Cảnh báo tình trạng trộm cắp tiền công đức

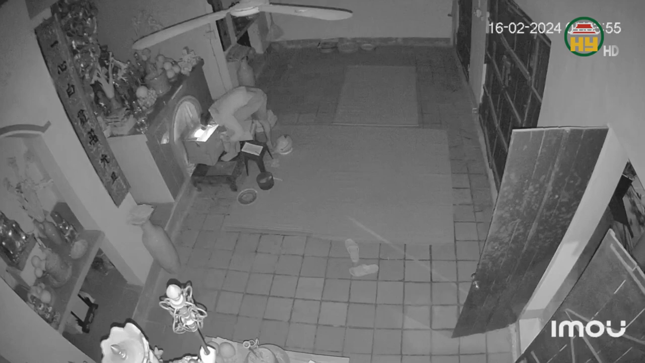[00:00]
Thời điểm đầu năm, người dân thường đến các nhà chùa khu diện tích văn hóa lịch sử để cầu bình an và cống dường tiền công đức.
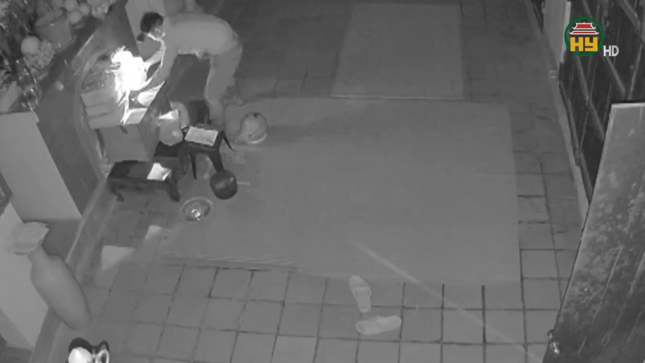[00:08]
Tuy nhiên, đã xuất hiện tình trạng kẻ gian đột nhập vào nhà chùa để ăn trộm tiền công đức.